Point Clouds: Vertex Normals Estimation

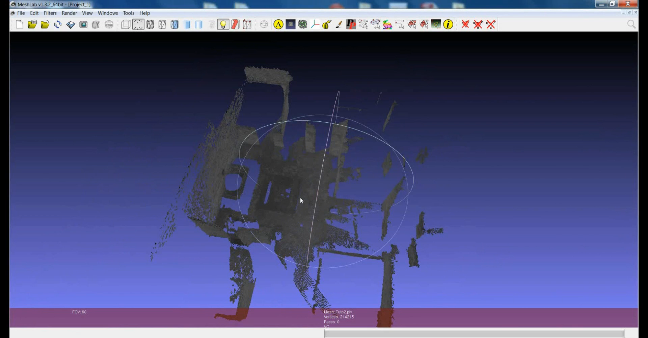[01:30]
So before going on you have to check in your point clouds if you have the normals. Well essentially one very straightforward way to see that is for example to try to change the direction of the light and you will see that there is no change in the behavior or there is a kind of strange behavior of the point cloud. This is because the normals usually define also the appearance of the point cloud with respect to the light direction.
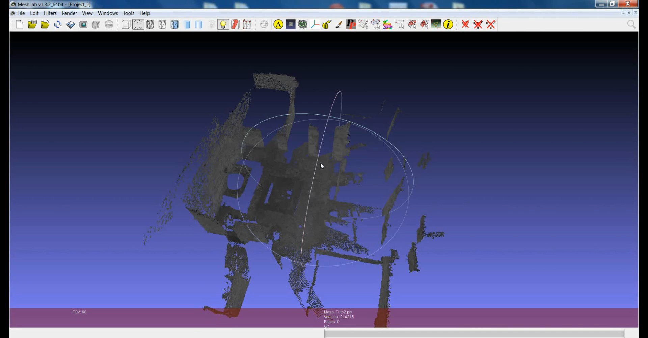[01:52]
If you don't have the normals you will have a flat point cloud. Another way to see that is to ask MeshLab to visualize the vertex normals.
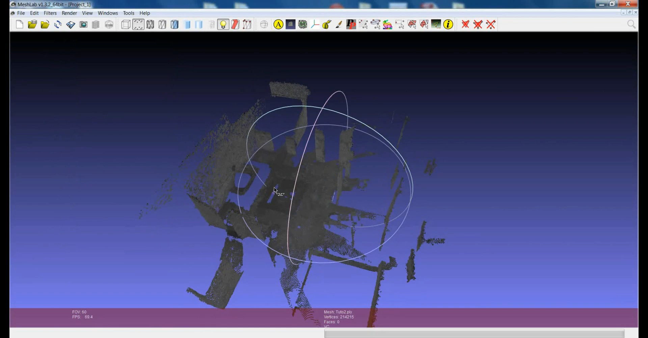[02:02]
If there are no vertex normals and you switch on show vertex normals decorator you won't see any vector depicting the normals. So if you don't have the normals you could try to estimate them. Usually most of the point clouds that you could have to work with they usually have the normals
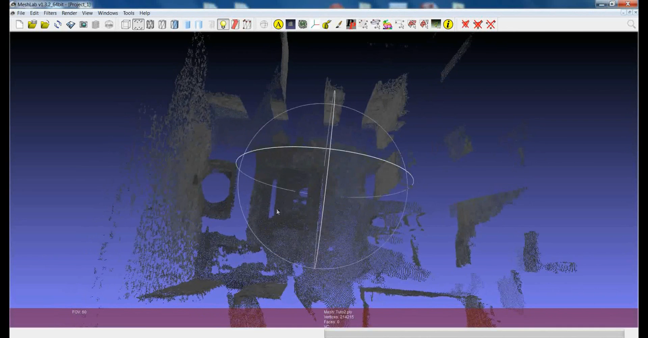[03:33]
But anyway, in some cases if you're dealing with the old scan data or you got some data from other people and you cannot retrieve the normals, you have this kind of backup solution where you can try to compute the normals starting from the point clouds. Essentially when you compute the normals for each point you go and have a look at the neighbors and you try to guess the shape of the surface defined by the point cloud and you get the direction of the normals for each point. Essentially there is a problem with that in the sense that you can estimate the direction of the normal but it's hard to estimate the verse of the normal.
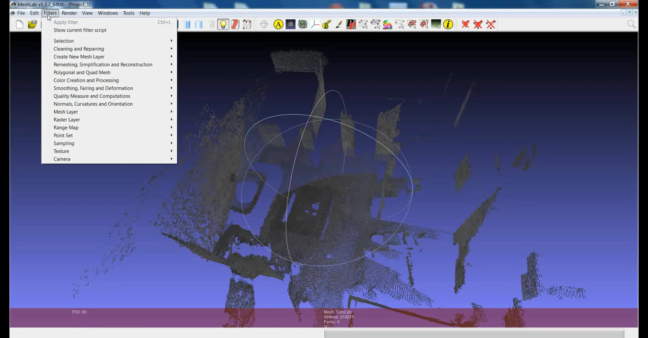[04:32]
when you're able to estimate the direction in a proper way. So the best way to compute the normals from a point cloud is the filter which is called Compute Normals for Point Sets. If you choose this filter essentially there is only one value that you can change is the number of neighbors. This means how many neighbor points you will analyze for each point of the point cloud to try to estimate the shape of the surface defined by the point cloud.
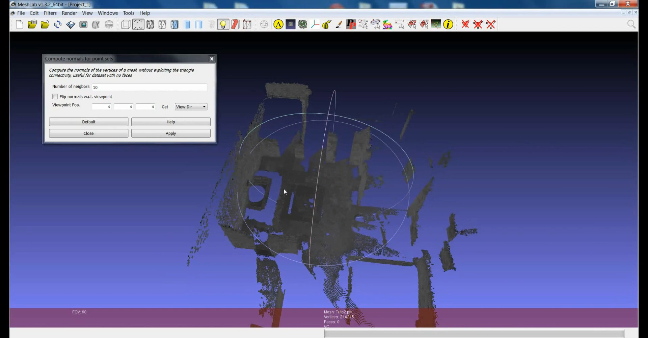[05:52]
Then usually it could be a good starting choice at least for a first try. Then the other possibility in the context of this filter is to define a value which will help you in disambiguating the verse problem in the estimation of the normals. That is to say that if for example like in this case you have
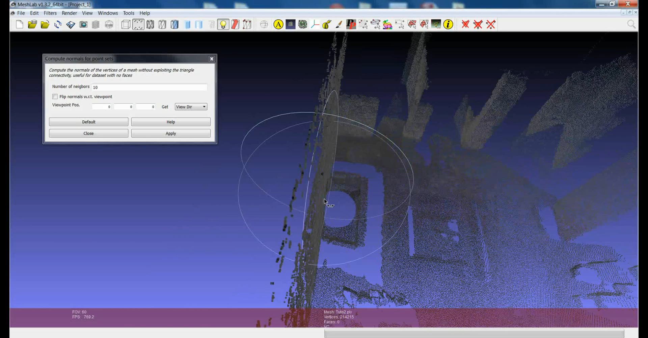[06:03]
an information about the position of the scanner. This is the clear position of the circle where the scanner was
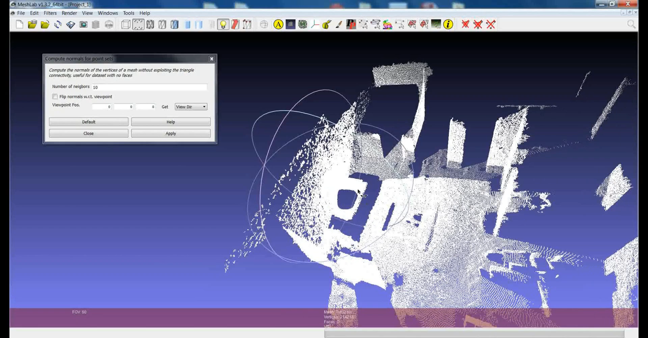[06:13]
and if I just show the axis I can see this is a typical point cloud coming from the scanner. Where the scanner position was exactly in the center of the reference system. So if you know what is the position of the scanner then you can also easily disambiguate the verse of the normal. Because the normal will have the verse which looks also always in the direction of the scanner position.
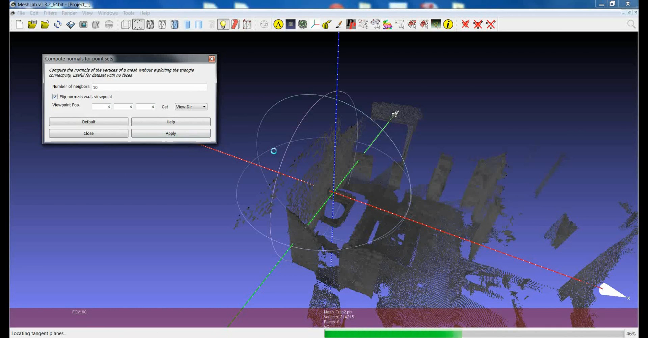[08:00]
So I just apply the filter so I will use the scanner position to disambiguate the verse of the normals. This filter works quite well but sometimes it crashes. It could also take quite a lot of time if you have a model which is made by a lot of vertices.
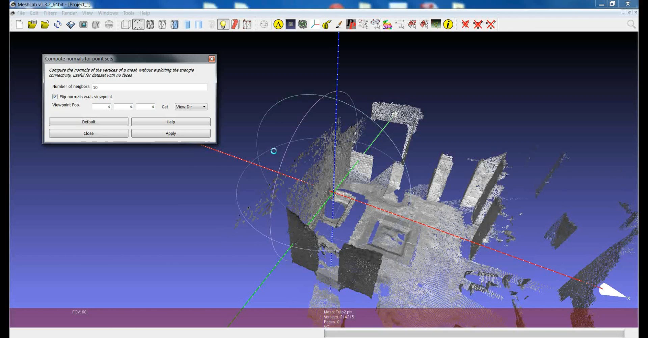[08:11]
So if you have millions of vertices it could really take ages. But when it works it usually works fine.
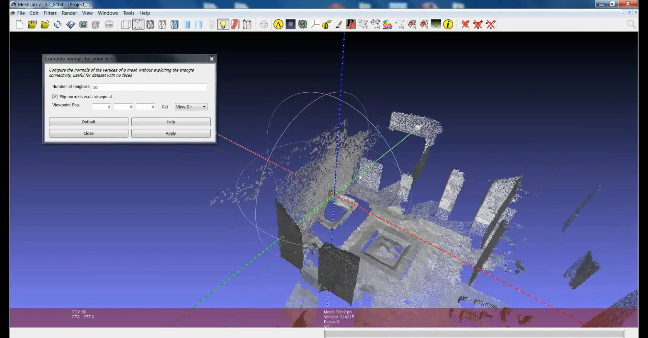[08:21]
So we got a result in a quite short time. First of all we can check if there is a change in the behavior of the point cloud if we change the light position.
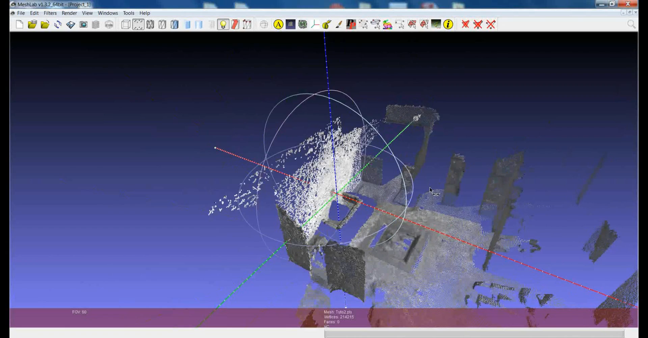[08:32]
And we see that there is a change. And if we go and visualize the vertex normal. Now we see that there are vectors depicting the vertex normals. And showing the direction of the normals with respect to the surface that is depicted by the point cloud.
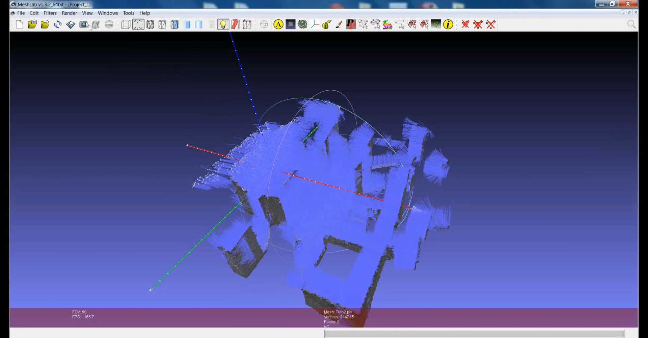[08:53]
So we can see here, I am just changing this parameter to make the vector smaller.
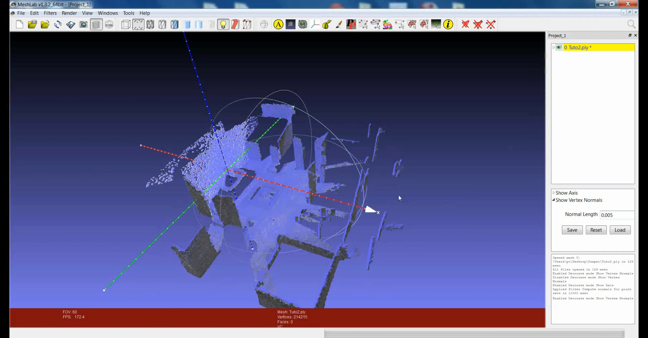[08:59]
You see that you can check if the direction of the, if the verse of the normals and the estimated direction is the right one. Essentially you can see that the estimation was quite good. Clearly where the points are at a very small density or where you have very small clusters of points.
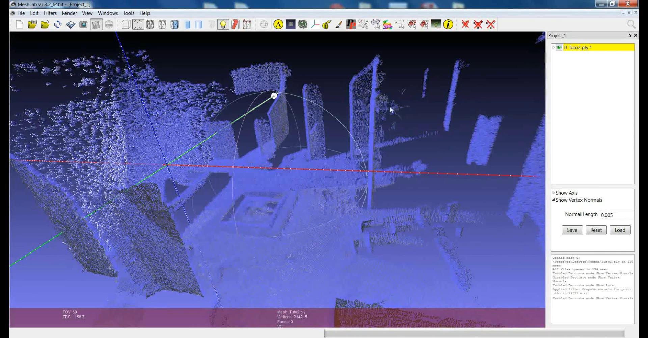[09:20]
It's really hard to estimate the normals. And so this could give problems. But usually this kind of data are so
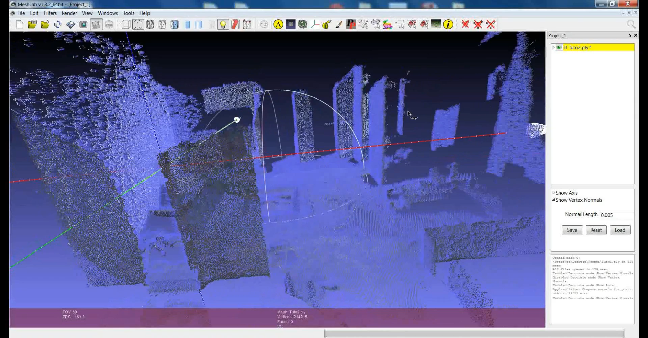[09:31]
small in terms of number of points that they usually don't affect the final results.
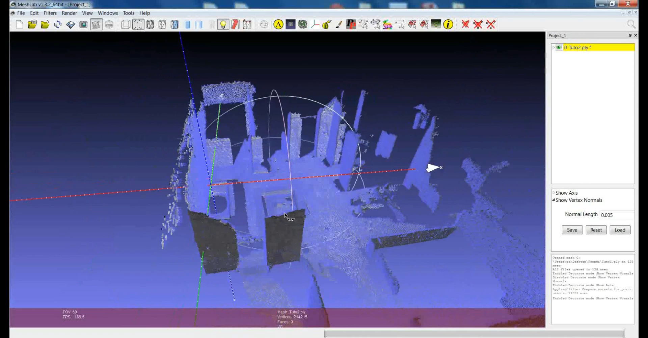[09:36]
And so this is a quite straight forward way to be able to obtain this attribute of the point clouds. Which is really key to go on and trying to produce a three dimensional model starting from a point cloud. One last and final remark is when you save the point cloud after
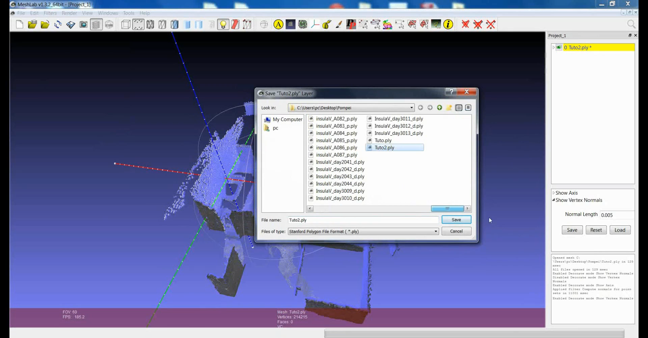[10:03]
having estimated the vertex normals. You have really to be careful to pick the